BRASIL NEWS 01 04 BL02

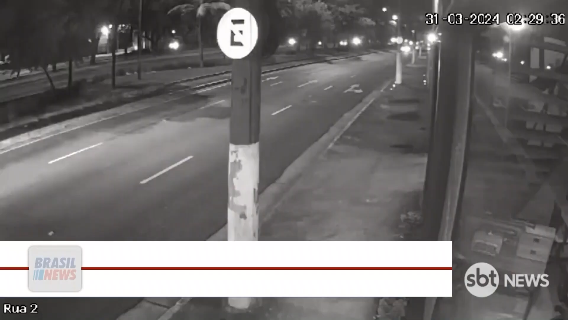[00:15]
O motorista de um Porsche bateu em outro veículo de passeio e matou o condutor na madrugada deste domingo numa avenida no Tatuapé,
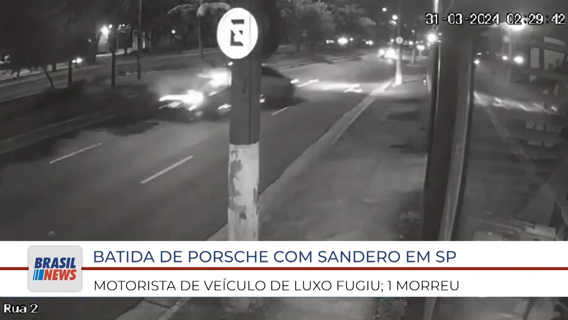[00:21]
Zona Leste de São Paulo. De acordo com a Polícia Civil, ele fugiu do local após o acidente. O caso é investigado.